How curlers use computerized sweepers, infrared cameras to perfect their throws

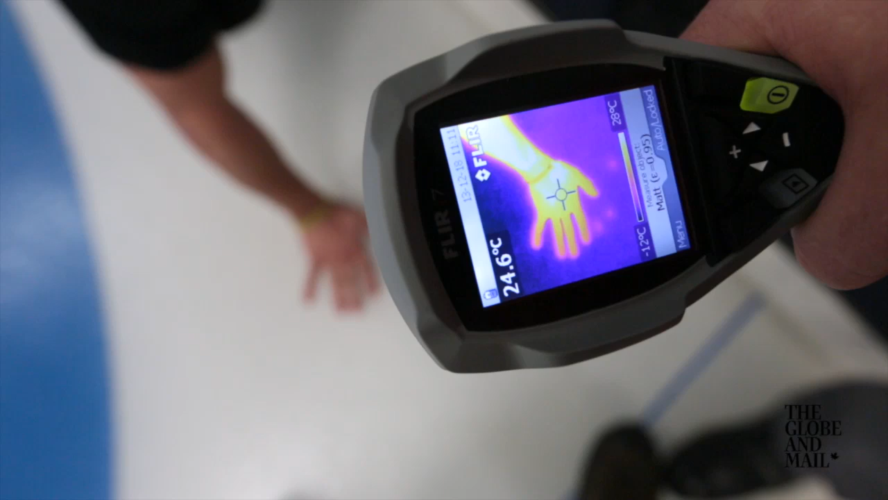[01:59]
On screen: spot 24.6°C, scale top 28°C, scale bottom -12°C
This infrared camera is ideal for measuring temperature differences on the ice.
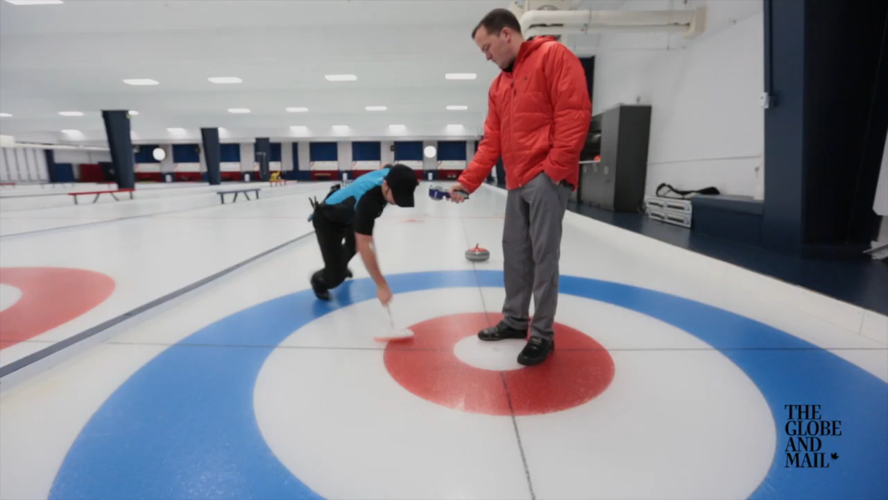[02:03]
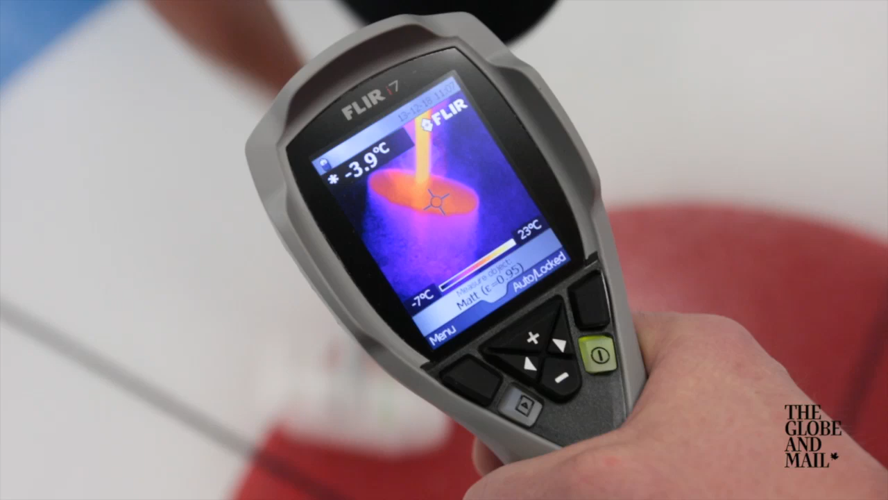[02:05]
On screen: spot -3.9°C, scale top 23°C, scale bottom -7°C
With the camera, Webster can see how much the ice is warmed when a broom sweeps across it. The right amount of heating at the right moment is what gets the rock where it needs to be.